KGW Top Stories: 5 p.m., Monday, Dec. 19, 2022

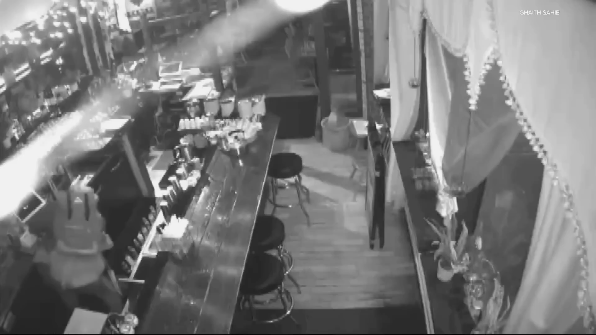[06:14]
The thief damaged windows, stole liquor bottles and some cash. But for Sahib, it's not about the money. We're talking about how much offer, three years. We've been running this business for nine years in downtown.